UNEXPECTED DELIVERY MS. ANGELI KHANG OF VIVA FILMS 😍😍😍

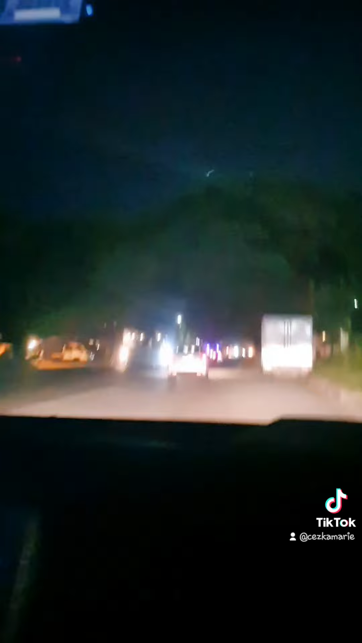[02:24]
So, ayan, papunta ta na Korean Town. Ayon kay Waze, malapit ta na po kanu. So, let's see. Medyo ali makakabay yung biyahe tangi ni kasi aliman traffic. Pero thank God, ali traffic kasi buri ng Miss Angeli mapali lalo yung nagtanglitsyon.